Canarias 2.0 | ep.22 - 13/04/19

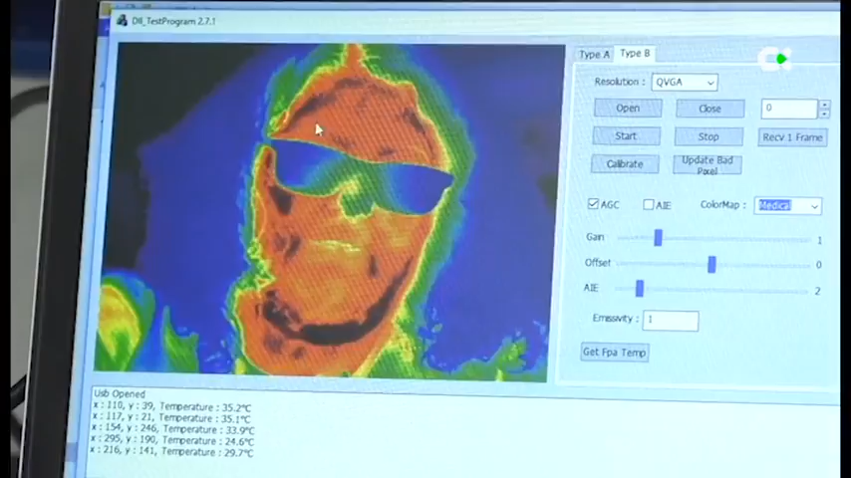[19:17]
A través de sensores de temperatura que trabajan el infrarrojo térmico y las microondas,